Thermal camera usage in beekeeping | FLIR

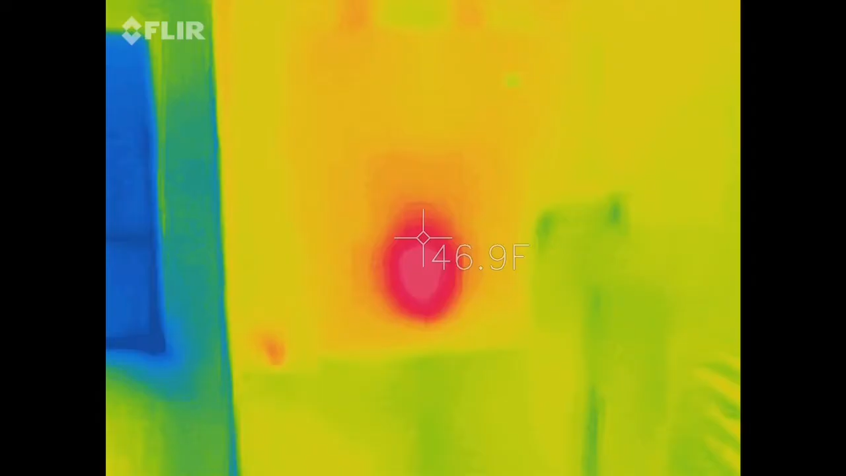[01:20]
On screen: spot 46.9°F
They cluster, and then they shiver of sorts so that they keep the inner core of the cluster warm to about the 93 degrees required temperature in order for the queen to continue to actively lay a small amount of brood. Remember, the bees don't have a lifespan that will take them through most winters end-to-end, so the queen will still continue to need to have some new bees to be new brood to emerge to replace the ones that died.
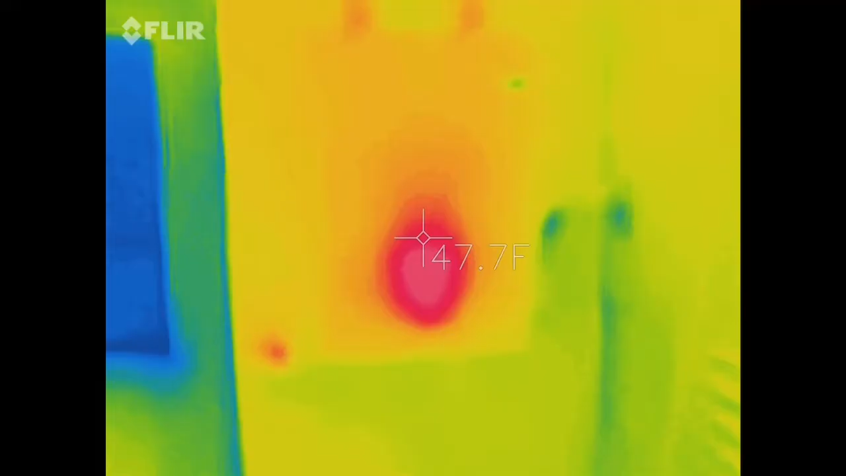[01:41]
On screen: spot 47.7°F
So these thermal cameras, this one particular by FLIR, is fairly affordable.
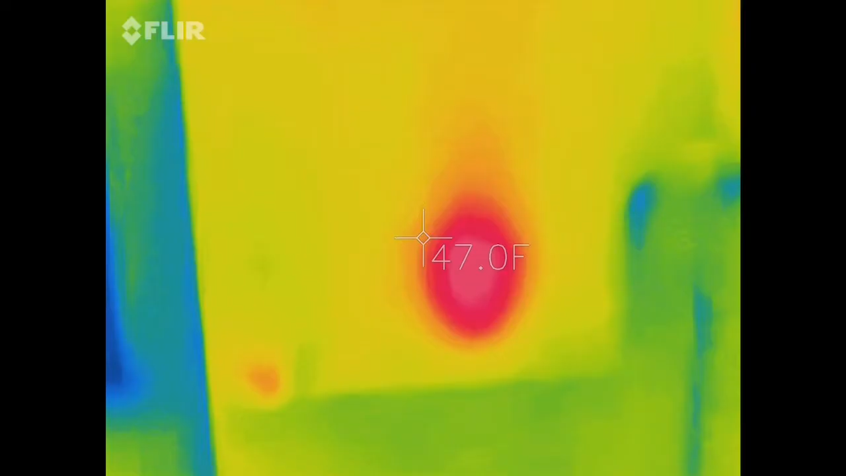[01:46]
On screen: spot 47.0°F
Several thermal cameras can range anywhere from $500 to $1,000 plus. This is a few hundred dollars, and I'll put a link in the description of the exact one I'm using, so if you'd like to purchase it on Amazon, you can do that.
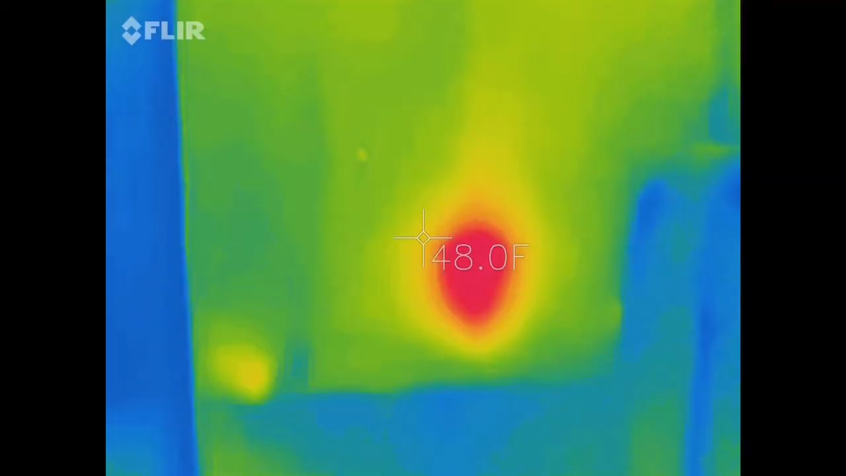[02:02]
On screen: spot 48.0°F
Let's take a look at what it looks like when we open up the hive. So you can see the heat that's being put off just on the outside of the observation hive.
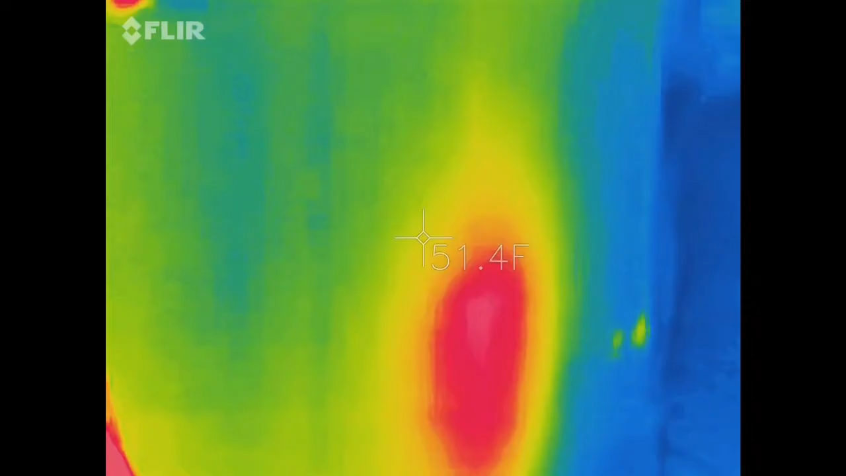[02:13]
On screen: spot 51.4°F
If I open it, and there's my inner wrap that I have.
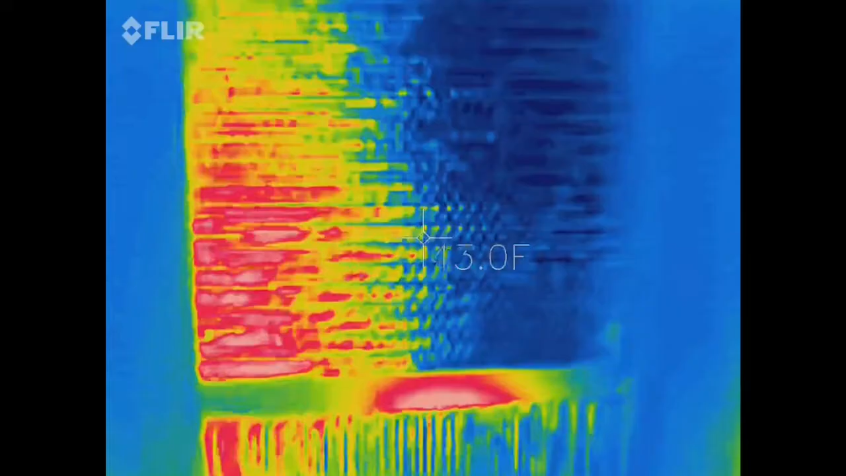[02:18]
Let's pull this back. It's dark in here, so the bees should still remain in cluster.
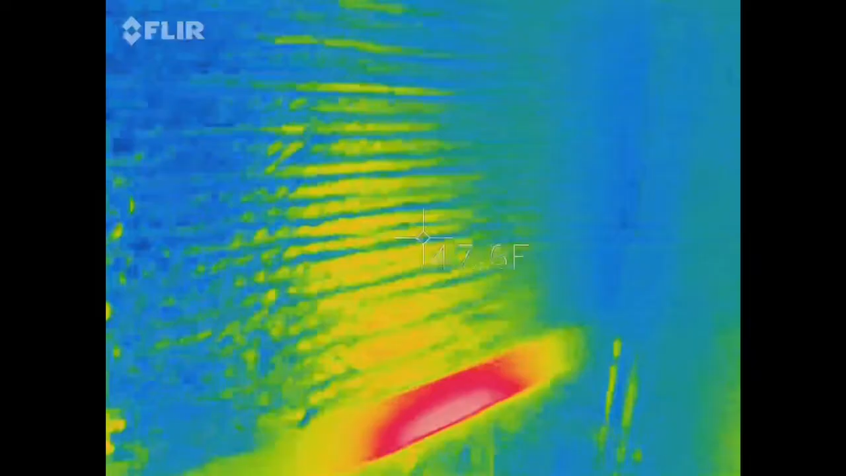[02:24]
But you'll see, that's what the cluster would look like inside of a hive. And the inside core, again, can get as high as 93 degrees where the brood is.
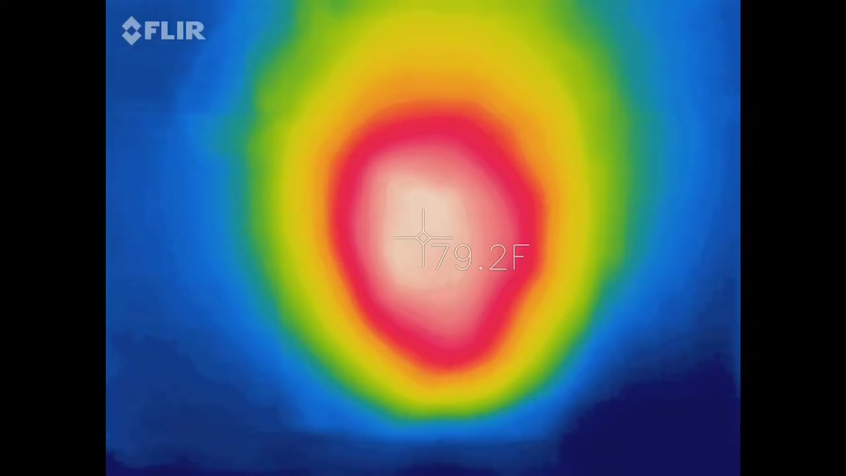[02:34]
On screen: spot 79.2°F
The outside layers get cooler as it goes out.
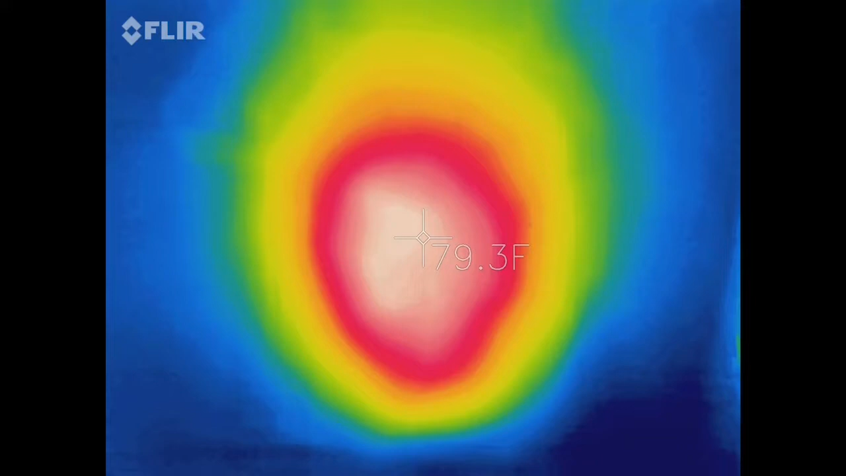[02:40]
On screen: spot 79.3°F
So if we now turned on the light,
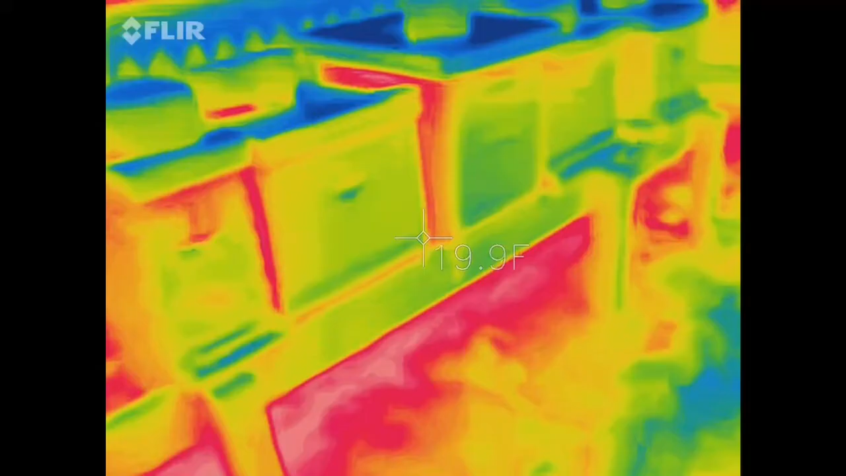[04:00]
So, the colonies that have bees clustered in a pretty tight cluster like we did inside should show up on your FLIR device. Now, there is heat between these hives. So, I nest my colonies close together during the winter. You'll notice there's heat really on the ground, which is the heat coming down from the screen bottom boards.
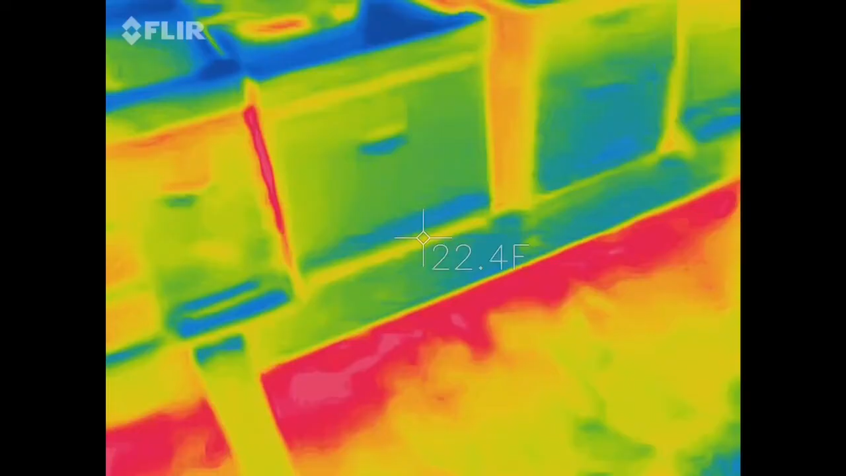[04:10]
On screen: spot 22.4°F
So, they're pushing heat out of the bottom. And then you can also notice the heat underneath coming out from under the covers.
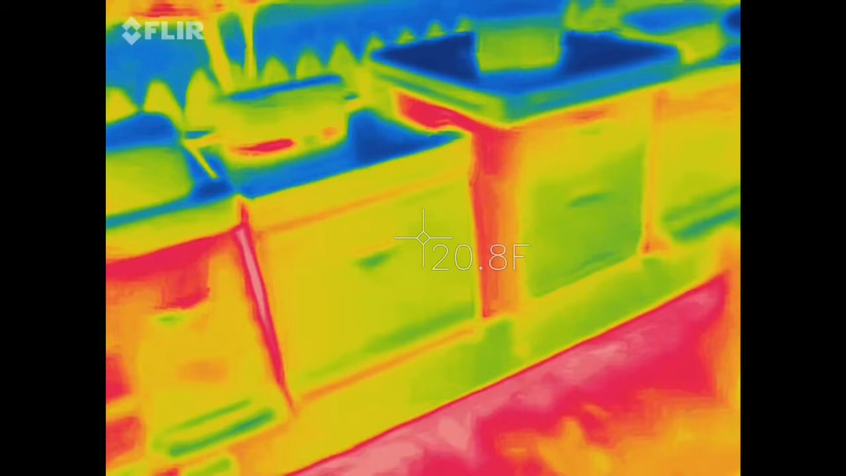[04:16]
On screen: spot 20.8°F
And then between the hives, it tends to stay a little warmer as well.
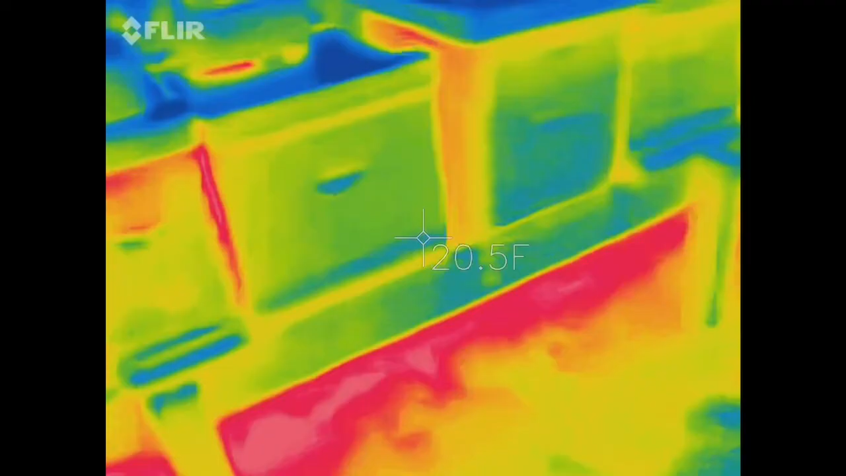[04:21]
On screen: spot 20.5°F
So, this, you know, is one thing that you can consider when you place your hives.
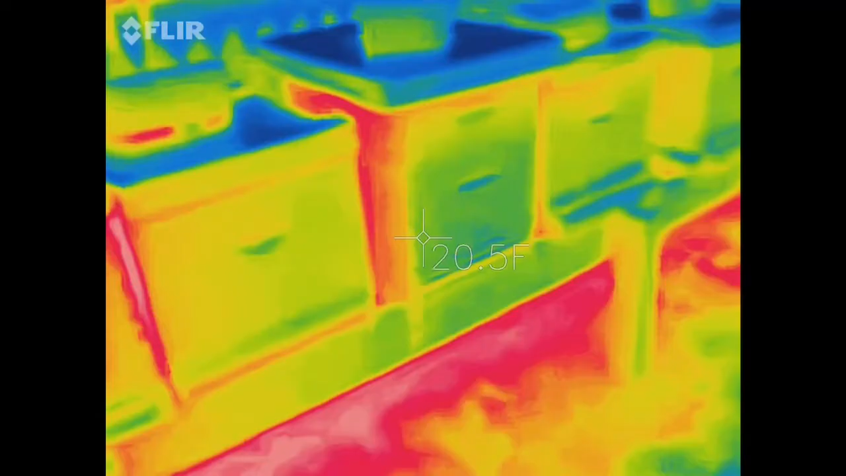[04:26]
On screen: spot 20.5°F
A lot of people like to keep every hive spaced apart. You know, here at the Bohemia apiary, we tend to put our hives really right next to each other. You know, naturally, there are some considerations you want to keep in mind during a dearth, you know, with robbing, as well as, you know, management of your pests and transmission through drifting.
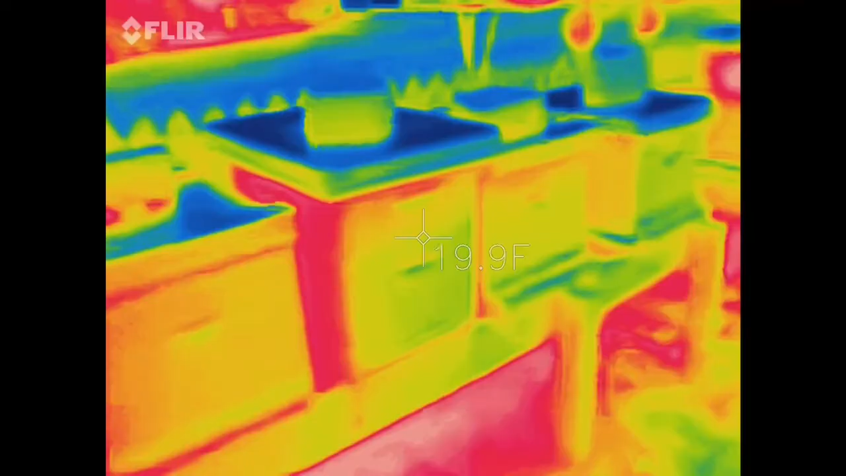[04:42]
But, you know, that's a whole other discussion. But, we do find that the colonies that are nested together can benefit by that transfer of heat during the winter.
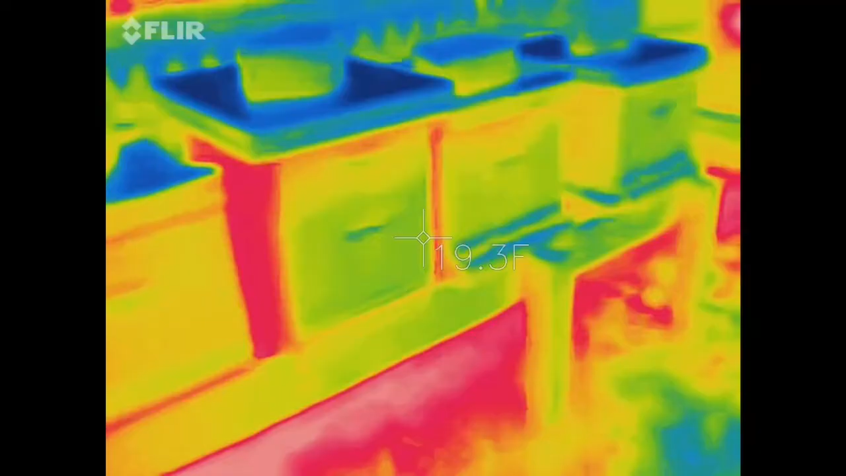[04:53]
When you come down here and you look at, here's an example of a colony that's got a really strong cluster.
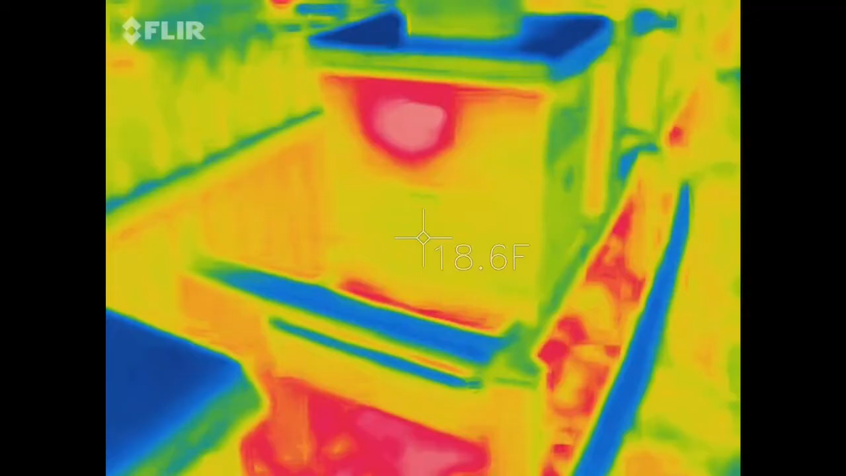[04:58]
On screen: spot 18.6°F
And they've moved up already to that super. So, they're not down the bottom.